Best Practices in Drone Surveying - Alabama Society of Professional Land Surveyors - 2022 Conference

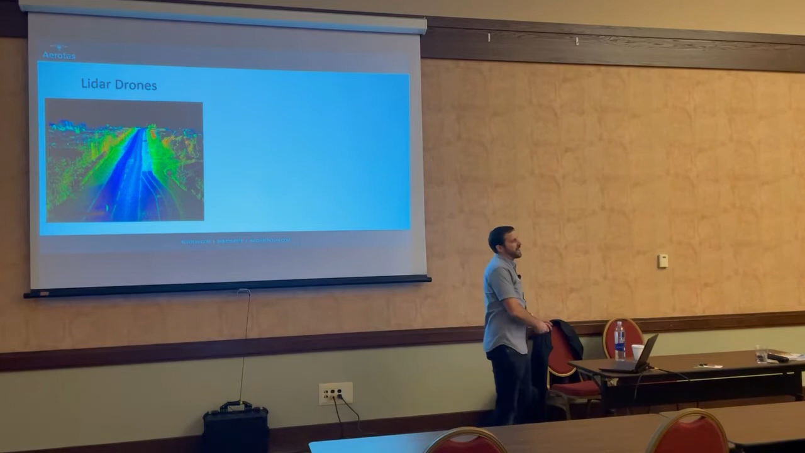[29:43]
LiDAR is definitely the latest and greatest thing because while LiDAR has been around for a while, it's only in the last kind of year or two that LIDAR has started to become affordable
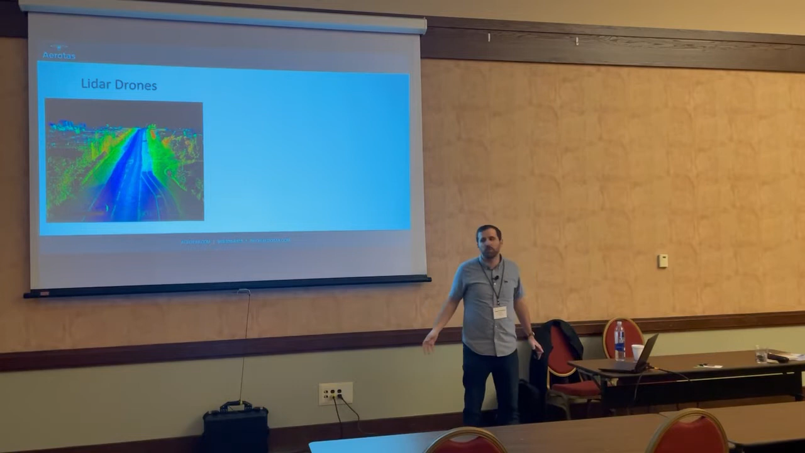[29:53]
enough so that it can come out of that research project phase and into the actual useful
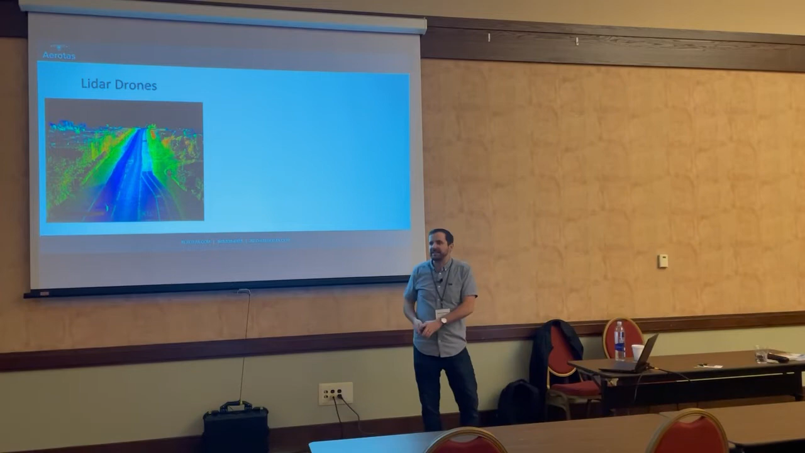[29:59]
getting data done with it phase.
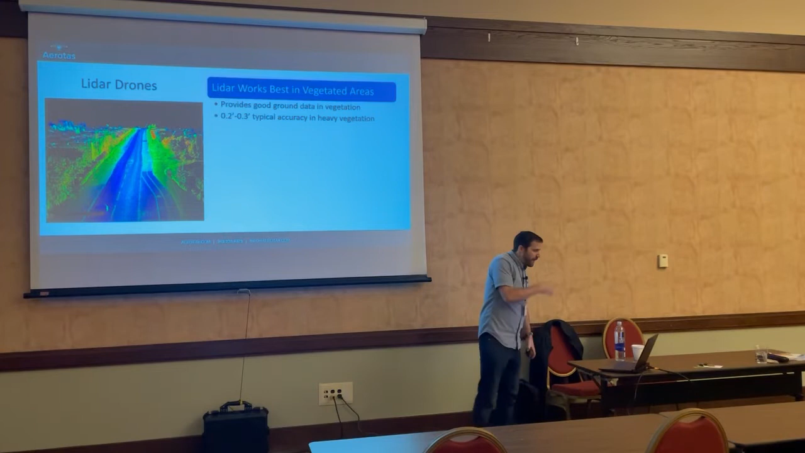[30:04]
A couple of things to know about LIDAR is it works best in vegetated areas. I'll cover LIDAR in more depth later, but LIDAR provides very good ground data in vegetated areas. I look at a site like this around where we are, where there are woods everywhere. This is LIDAR country. There is no photogrammetry is not going to be able to get ground data underneath tree cover like this, but LIDAR can. Typically, real-world accuracy for LIDAR is going to be about 2 to 3 tenths of a foot accuracy in heavy vegetation.
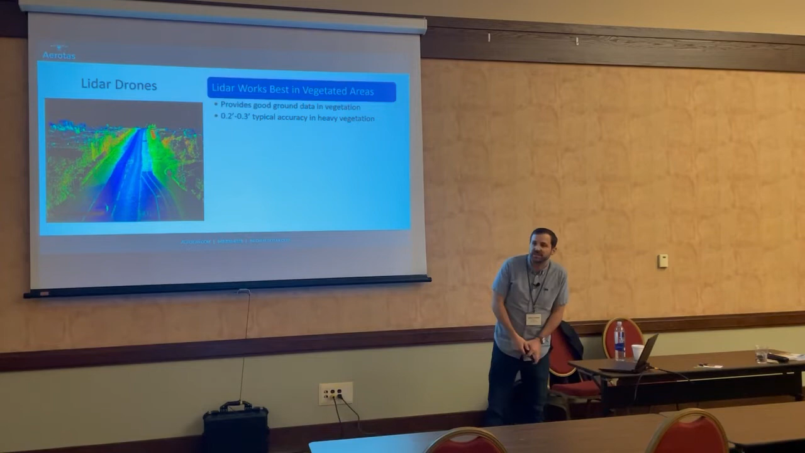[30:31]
You might say, well, 2 to 3 tenths isn't actually that great,
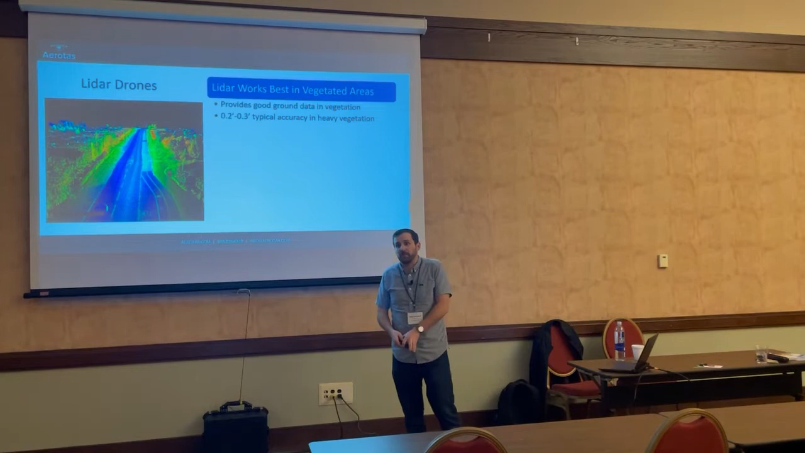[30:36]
but then you actually compare it to where you're using it, which is going to be under very dense tree cover, typically with, you know, a huge amount of vegetation on the ground too, whether it's just fallen sticks, logs, whatever.
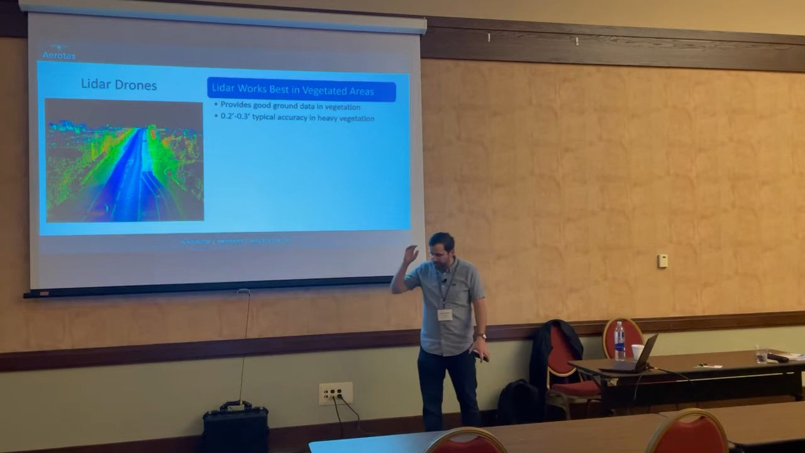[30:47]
2 to 3 tenths actually isn't that bad, especially when you are getting a ground shot every,
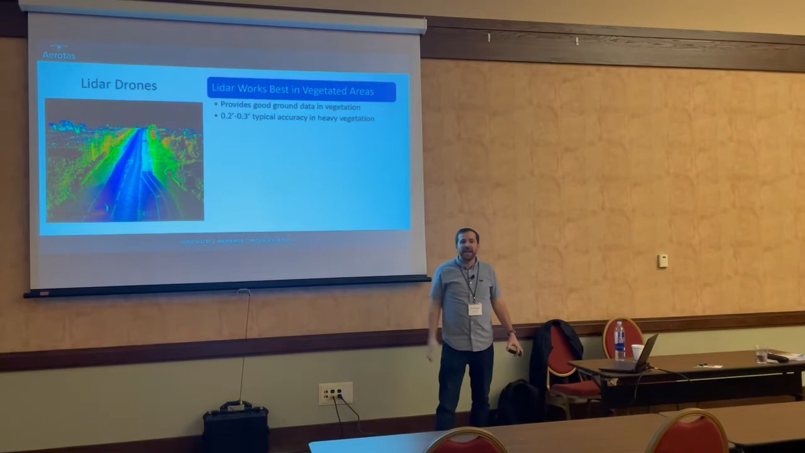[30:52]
every couple of inches. But 2 to 3 tenths there, and on hardscape it's going to be better than that. But on hardscape, the story becomes a little bit more complicated because photogrammetry has become such a good workflow as well. Which is why typically with LIDAR, our recommendation is to use a blended workflow. Photogrammetry right now is going to be more accurate than LIDAR most of the time on hardscape. So you should have a blended workflow that combines this data.
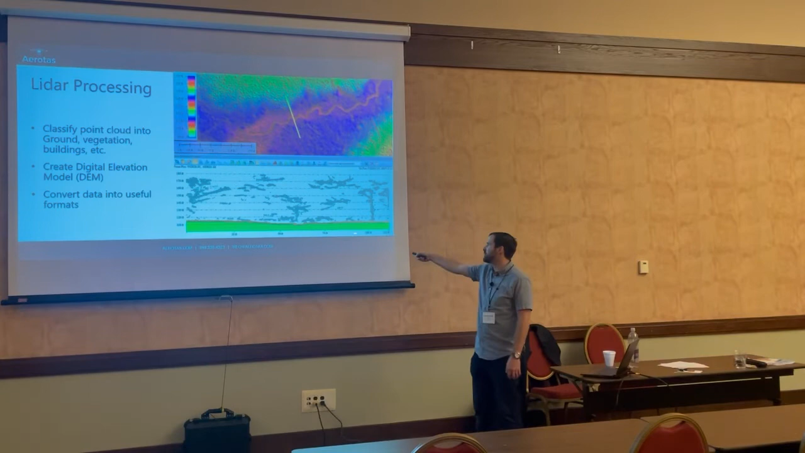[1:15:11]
When I do start talking a little bit more about LiDAR processing, you'll see a lot of these profile views from the side where you have your vegetation in, it's like a cross section basically, your vegetation in gray there, your ground in ground points in brown, ground surface in green, and converting it all into a useful format. Because one thing you'll hear from me a lot is with these interim files, anything that is measured in gigabytes is not a useful format to me. It's good to have for archival purposes, it's good to have for processing purposes, for creating your final products, but it is not a final product, at least from the perspective that I said.
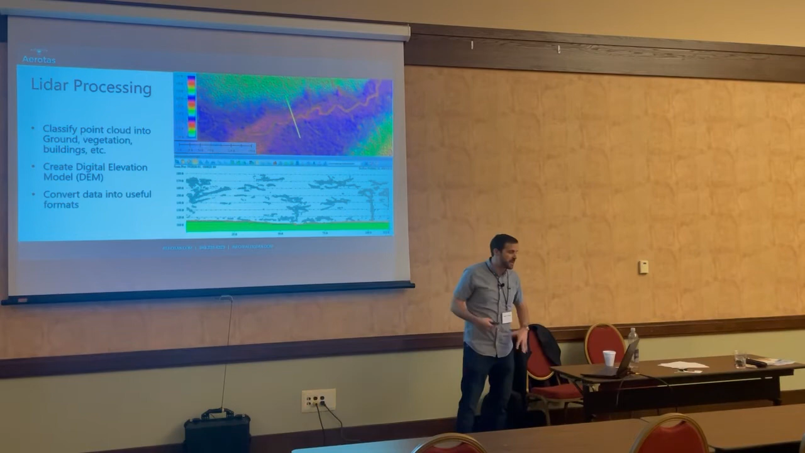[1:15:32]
That means you're gonna have to start reducing a lot of this stuff into a CAD-friendly surface.